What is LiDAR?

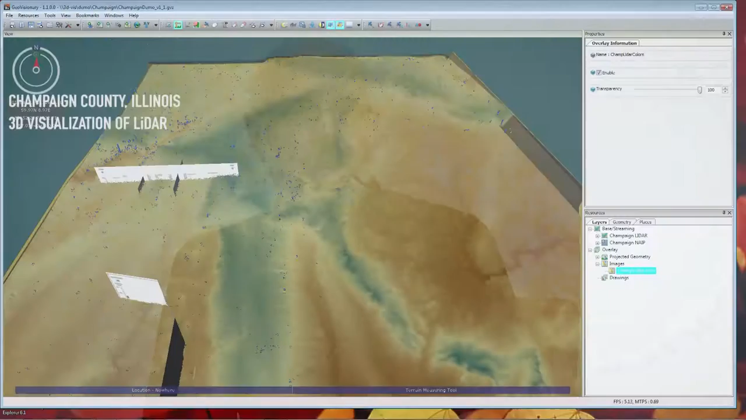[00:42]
With the LiDAR data, we're able to do much of the work that we might do in the fields on a computer and identify landforms in great detail.
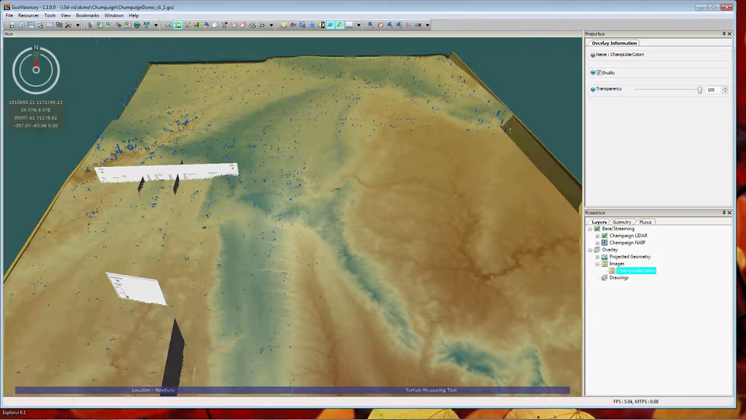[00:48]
So what happens is one shoots
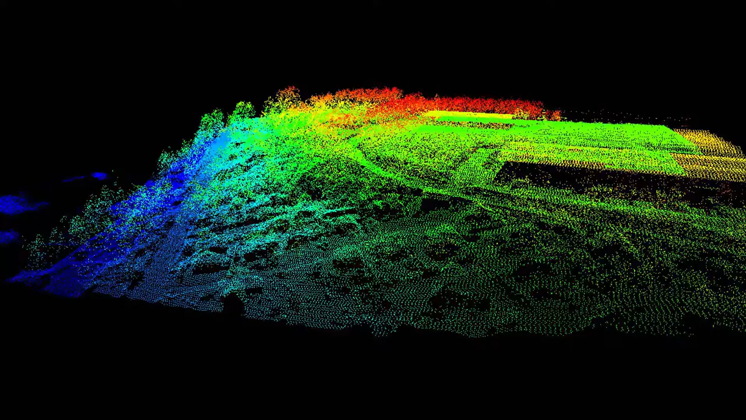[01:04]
You have to filter out the vegetation that it hits, the buildings that it hits, the roads that it hits, and the earth that it hits.
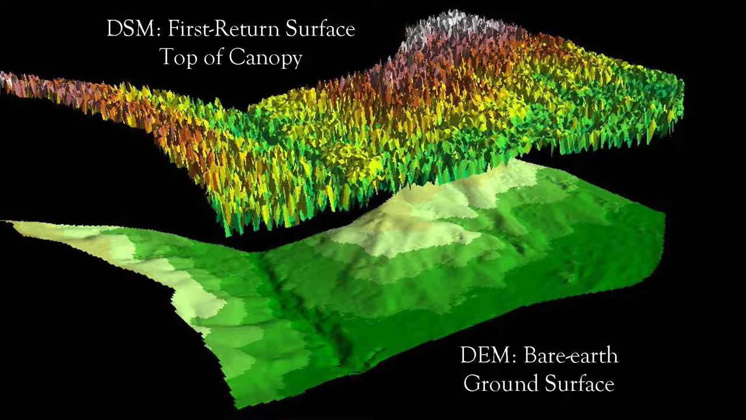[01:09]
So you separate all those categories and from that you can develop a map of,